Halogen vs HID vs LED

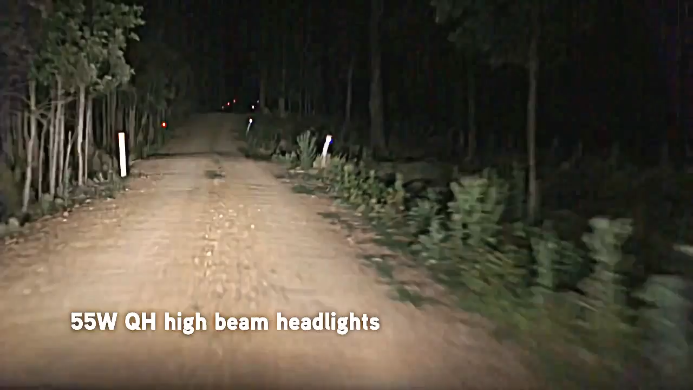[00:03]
When you add the Quartelligen driving lights, straight away you can see further and see more detail out in front.
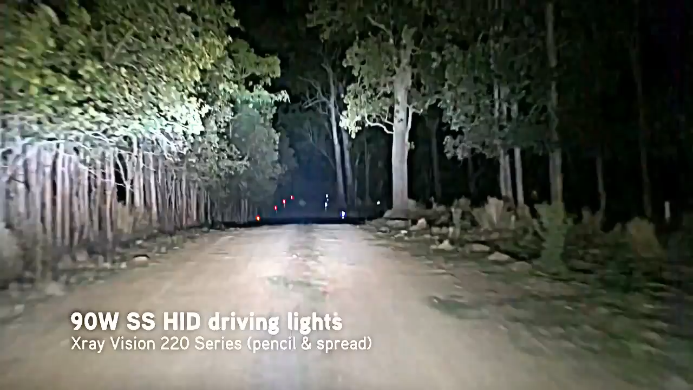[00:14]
The 90 watt HIDs are the most powerful on the market, so they're not only noticeably brighter, but you can also see the light is hitting the trees in the far distance. The state-of-the-art quad-optic LEDs don't have the same distance as the HIDs, but you'll notice a lot more light out to the sides of the track, thanks to the LED's wider beam patterns.
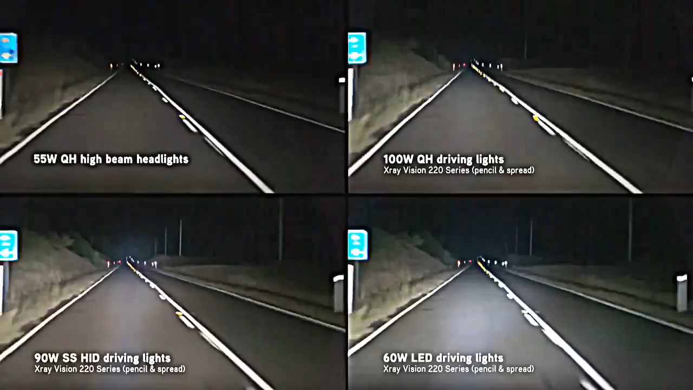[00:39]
Here on the highway is where the HIDs really come into their own, providing powerful beams of light as far as the eye can see.
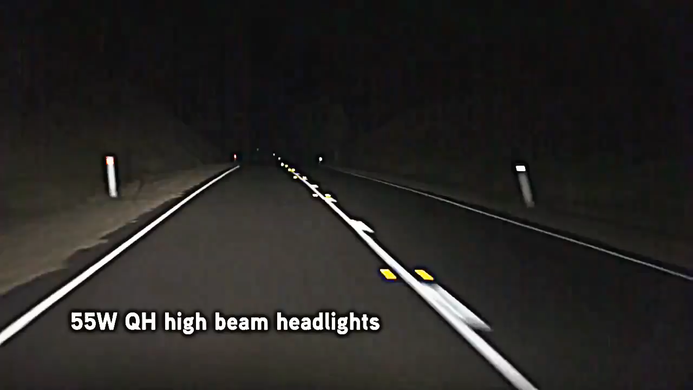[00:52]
Outro Music On this winding hinterland road, the LEDs provide the best balance between beam distance and beam width,